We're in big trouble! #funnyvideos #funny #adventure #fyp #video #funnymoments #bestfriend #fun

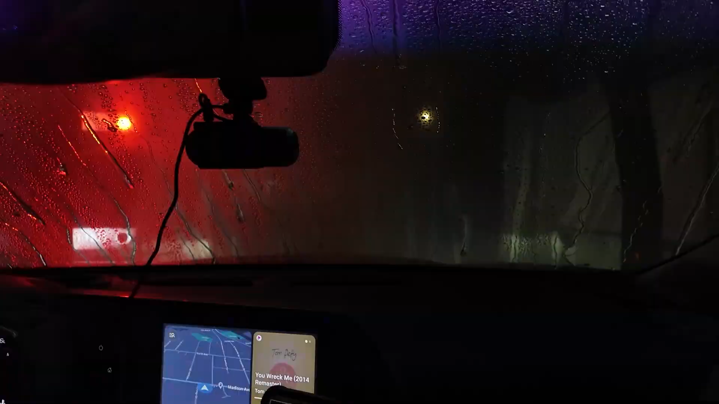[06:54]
What? You told me. That's right. Yep. And remember, I brought JMO. Yes. For like a little activity. Yeah. All right, here we go with the hair dryer. You have to drive through it. Oh. Yep. Go real slow though.
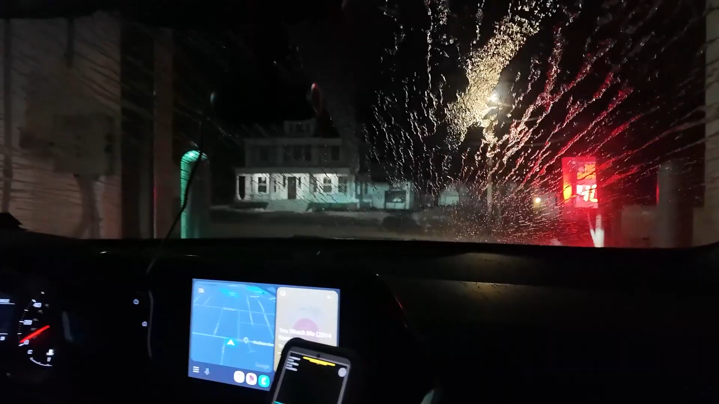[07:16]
Oh, yes, it says forward. Whoa! I was just gonna hit you!